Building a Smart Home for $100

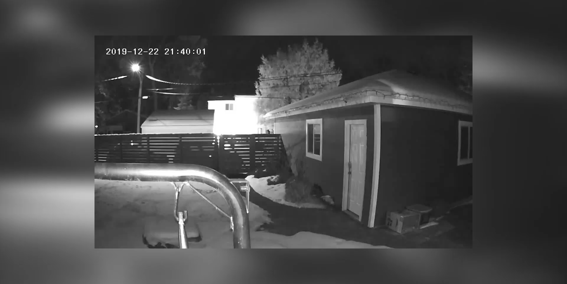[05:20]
uh you can take screenshot has a SD card slot you can uh record videos from it you can pretty much monitor for $20